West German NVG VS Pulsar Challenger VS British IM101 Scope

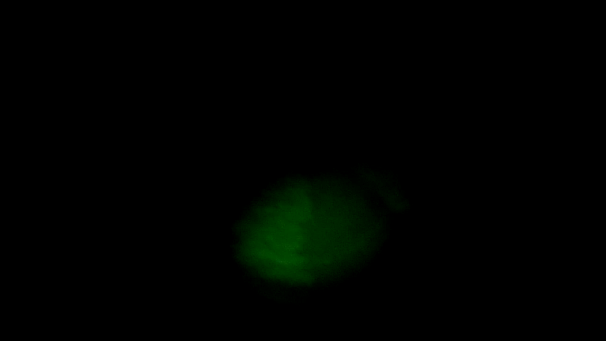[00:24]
But to my eye I can navigate via this, but you can't see all that far off. Basically where the IR light goes to is as far as you can see.
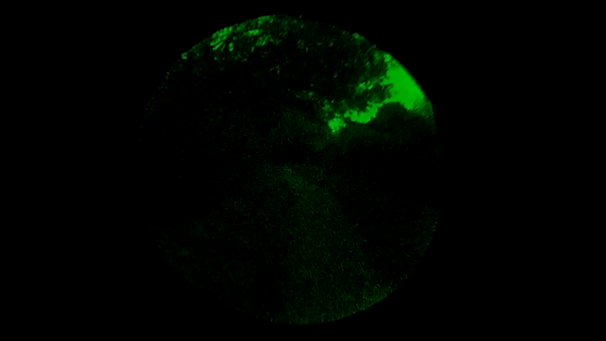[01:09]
This doesn't come with its own IR illuminator but without an IR illuminator torch on.
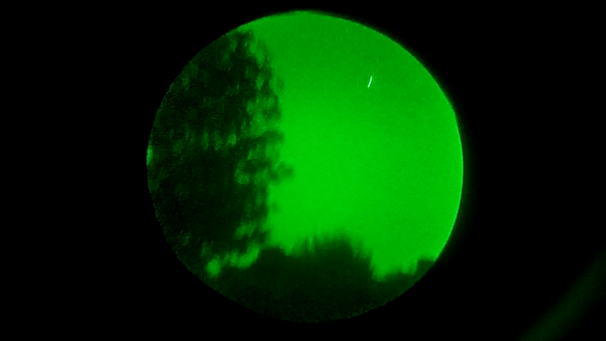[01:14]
Just simply because, you know, obviously this has a good enough light gain. You can see obviously the stars look pretty bright there. I have got the brightness turned to max on this.
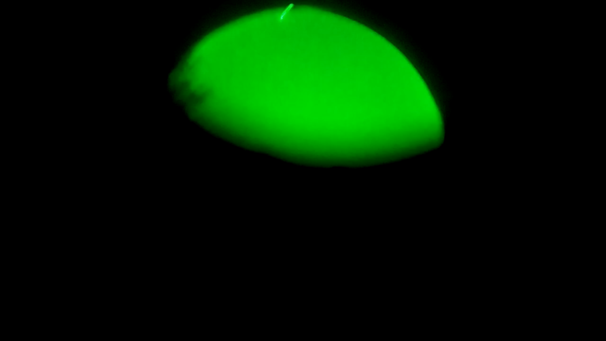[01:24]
So you might see a bit of scintillation on the screen but all in all pretty damn good.
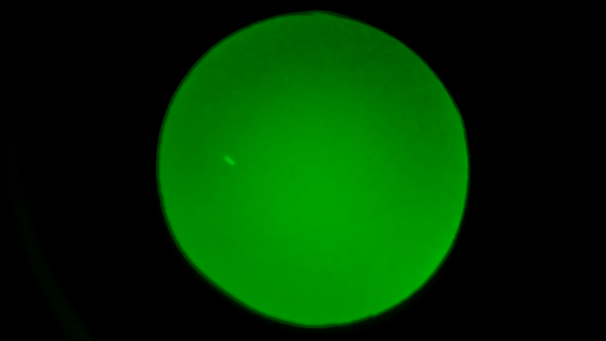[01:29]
You can certainly make out more than I think you could with the pulse of actually with the IR light on.
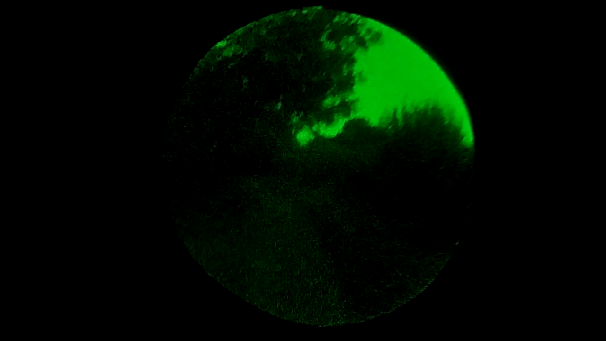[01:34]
Right, now let's try this German night vision with an IR torch turned on. Okay, now this is quite hard to get the camera on this one because of the sort of headrest for the night vision.
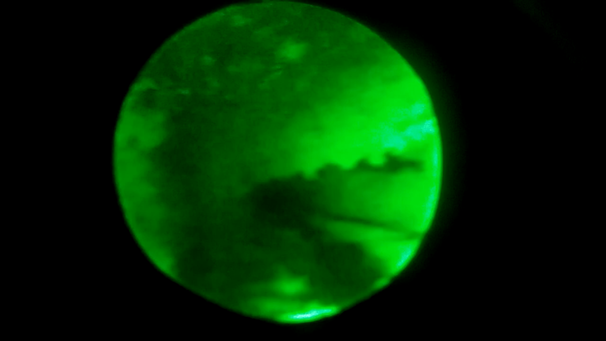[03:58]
Wow, look at that. You can see pretty much perfectly.